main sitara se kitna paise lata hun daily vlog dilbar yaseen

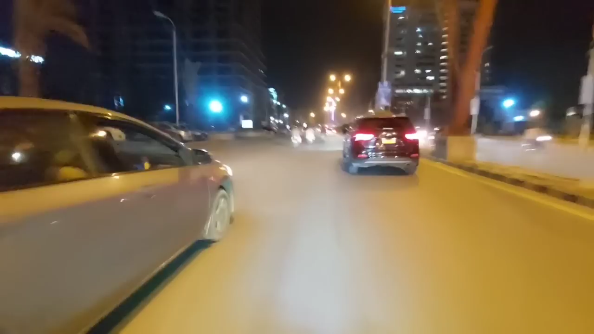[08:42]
ये चीज मेरे अजीज, हम लोग जो है ना जा रहे हैं फेस 8 से, और इधर जो है ना बारिश हुई है अच्छी खासी, सड़कों से आपको लग रहा होगा,